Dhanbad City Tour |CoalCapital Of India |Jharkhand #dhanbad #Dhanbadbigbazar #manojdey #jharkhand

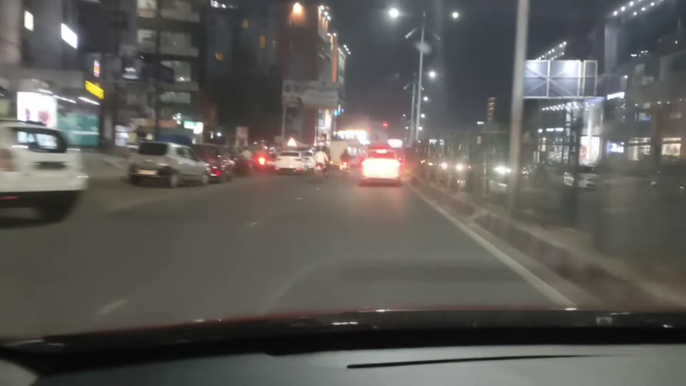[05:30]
तो फाइनली बिक बजार पहुचने वाले हैं यह रहा बिक बजार